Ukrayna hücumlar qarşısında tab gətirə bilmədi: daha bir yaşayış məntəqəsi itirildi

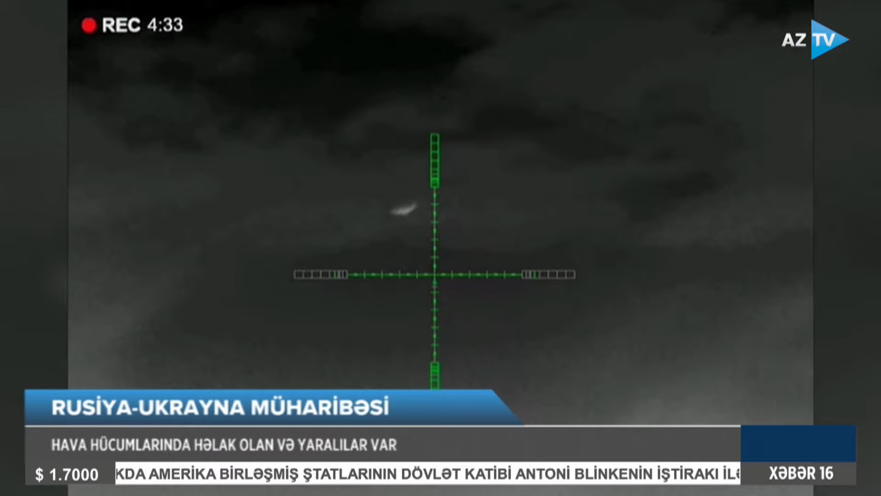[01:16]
Bu barədə Ukrayna hərbi hava qüvvələri məlumat yayıb, dronlardan 66-sının havada vurulduğu bildirilir.